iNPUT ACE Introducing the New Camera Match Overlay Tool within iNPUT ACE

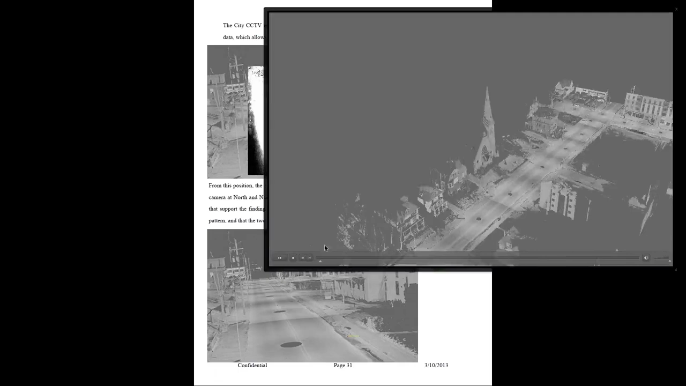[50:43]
Here's the area of interest. We're flying down into the perspective of the camera right now. This camera view captures that first video of the vehicle driving up the roadway before taking the right-hand turn.
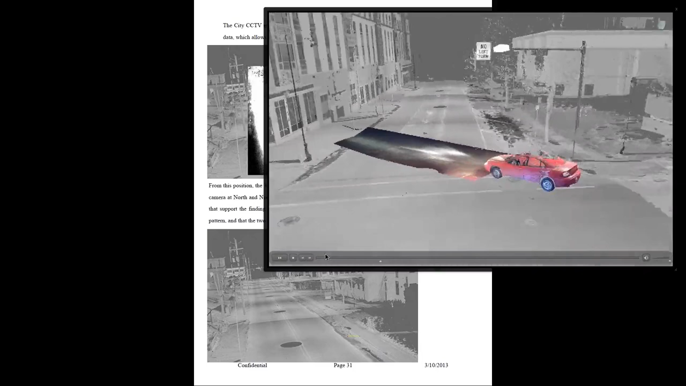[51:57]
We have the known vehicle placed via that reverse projection process.
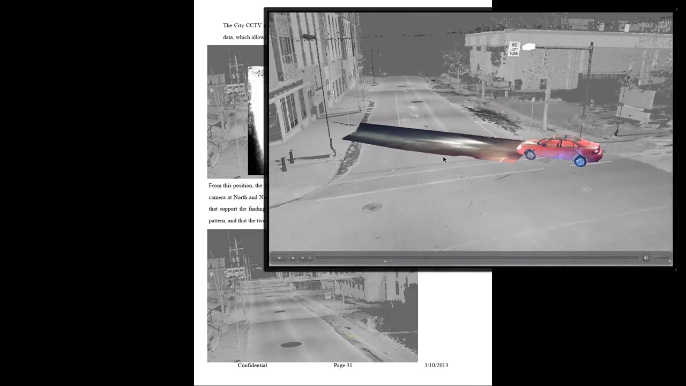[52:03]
We're now going to dissolve into the video and show that the headlight spread pattern of that questioned vehicle is matching the known vehicle.
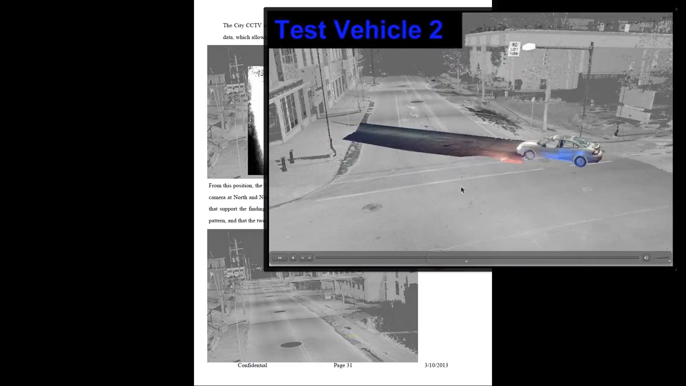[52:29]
So between our known object and test vehicle two, there's the obvious explained difference of the headlights being different, but between our questioned vehicle and our known vehicle, there are no unexplained differences between the way that those headlights appear. In other words, it's a match.
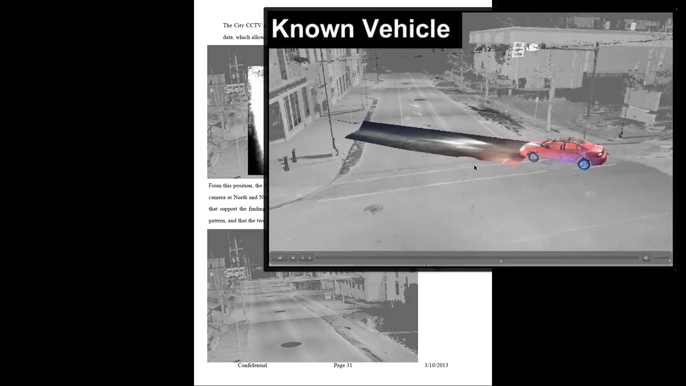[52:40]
And if we fly up an overhead to an overhead perspective, we can see the difference between our known vehicle and the two test vehicles in question. We dissolve in the headlights of test vehicle one, and then even the difference between test vehicle one and test vehicle two.